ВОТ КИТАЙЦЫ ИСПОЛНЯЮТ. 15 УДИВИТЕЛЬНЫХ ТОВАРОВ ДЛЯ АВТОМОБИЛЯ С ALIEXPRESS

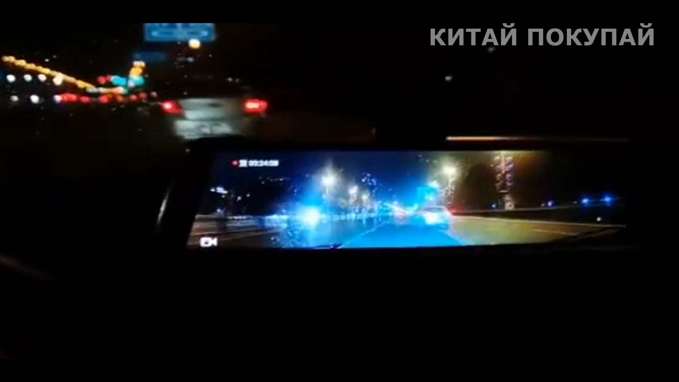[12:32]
А еще он может раздавать беспроводной интернет по Wi-Fi, если в него вставить 4G SIM-карту. Ну и функция громкой связи тоже присутствует. И завершает нашу подборку пробка слива масла картера с магнитом.